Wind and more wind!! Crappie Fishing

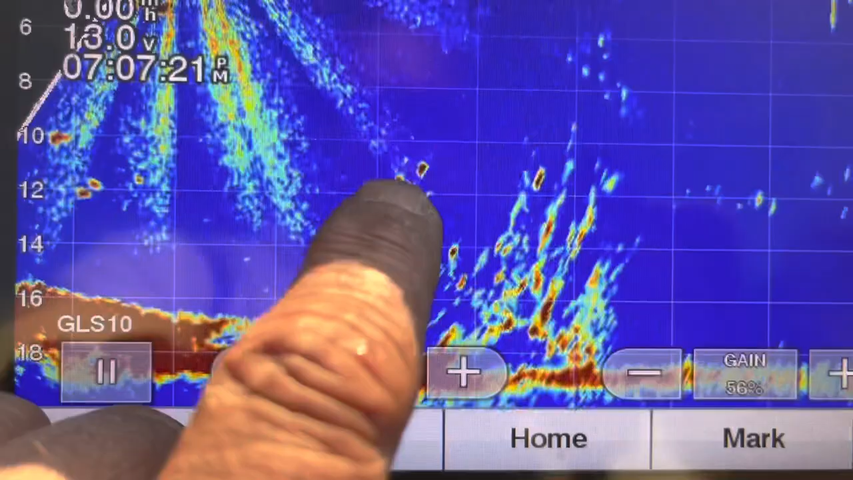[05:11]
there's a couple of fish above it there's one in the top of it
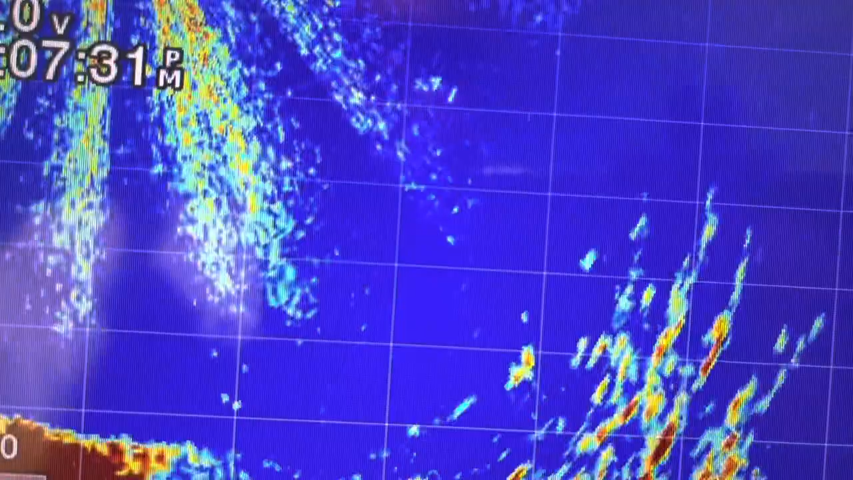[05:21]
let's get that fish swimming in it we'll see them swimming in it let's get that fish swimming out of it
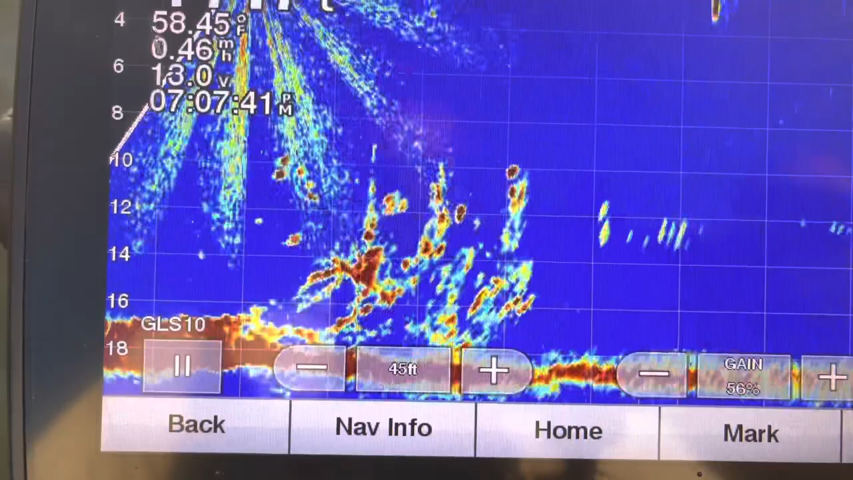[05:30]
On screen: water 58.45°F
there's fish swimming in it we'll see them swimming in it you know there's Steven's jig there keep that one out